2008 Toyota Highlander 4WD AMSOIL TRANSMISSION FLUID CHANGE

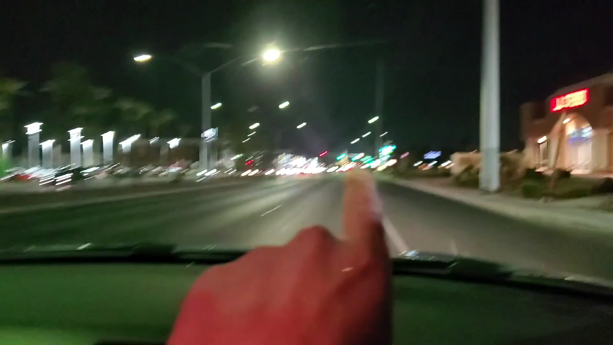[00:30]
So that's the Stratosphere, that big old tower down there.
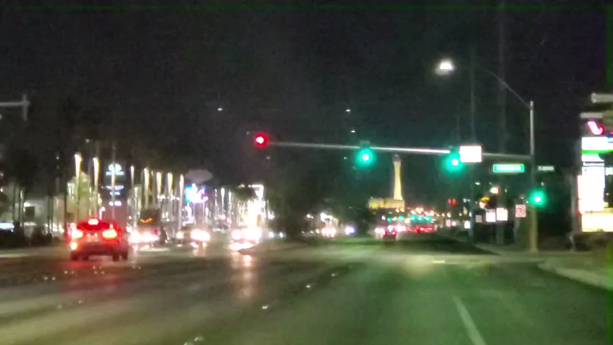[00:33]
That's one of the big landmarks here in Las Vegas.